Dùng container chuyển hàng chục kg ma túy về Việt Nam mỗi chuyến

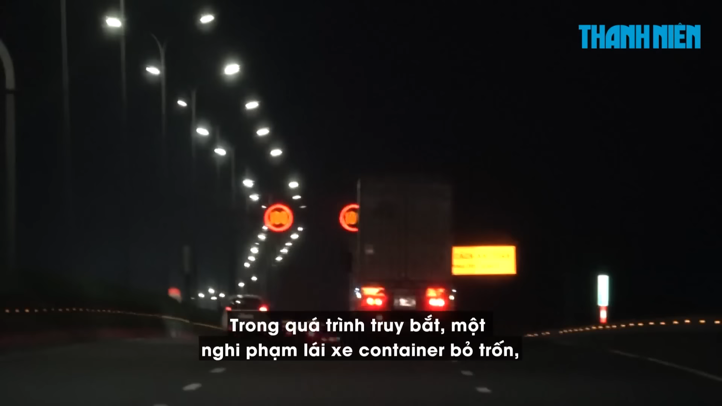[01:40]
Trong quá trình truy bắt, 1 nghi phạm lái xe container bỏ trốn, vứt ma túy từ xe xuống đường nhằm phi tăng ma túy.